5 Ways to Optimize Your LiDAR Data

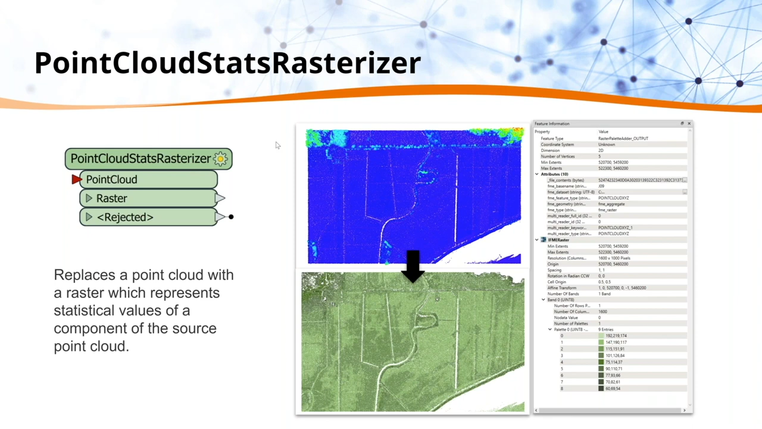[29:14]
And so really what this does is it stores all the statistics and all the information from your point cloud and it stores it onto the raster directly. And so we're gonna walk through a demo. This is good when you're kind of newer to working with point clouds and rasters and you're looking for that easy kind of transition between formats. And so what I did here is I just added a raster palette to kind of give it a nicer look.
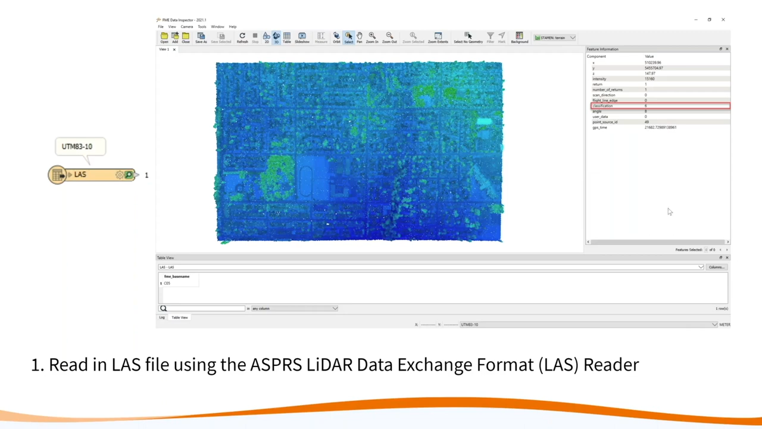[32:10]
And so that's something that we're going to want to remove because we're going to want to reclassify it ourselves. So typically, if you're downloading city data, it's likely will have already gone through the noise removal and classification process. So those are some things to keep in mind. So to remove the classification, we can add a point cloud component remover.
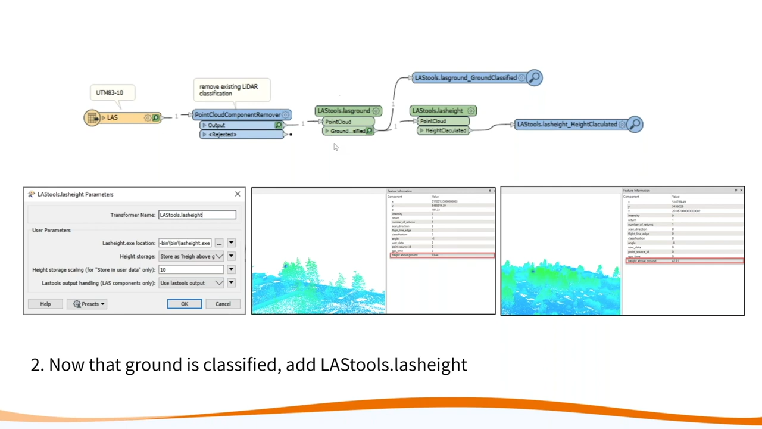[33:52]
For the screenshots, I stored it as a component just so I could quickly show you guys. So now after running this, now that you have your last grounds, you have your ground points, and then you have everything set up for your tin, you can go ahead and run your last classify.